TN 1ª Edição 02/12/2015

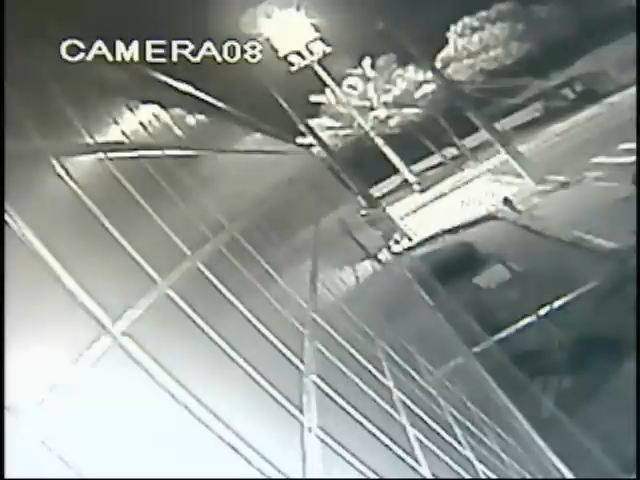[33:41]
Ela acaba na rua Augusto Rusch, quando o crime acontece. A vítima cai no jardim baleada e morre em seguida.